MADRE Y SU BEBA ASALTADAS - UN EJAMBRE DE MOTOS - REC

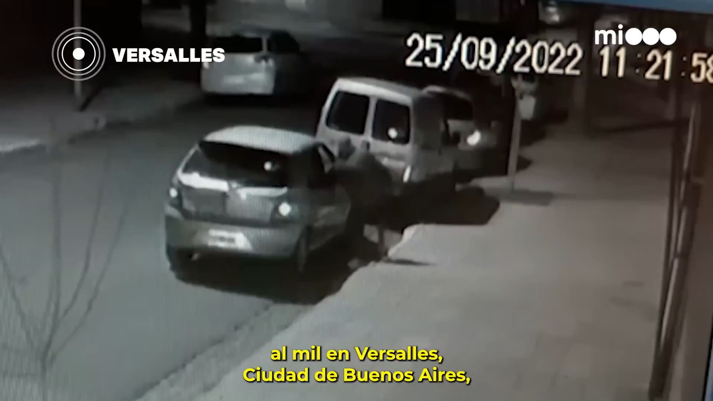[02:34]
ciudad de Buenos Aires, y se toman dos minutos con total tranquilidad para sacar el auxilio que está debajo del chasis.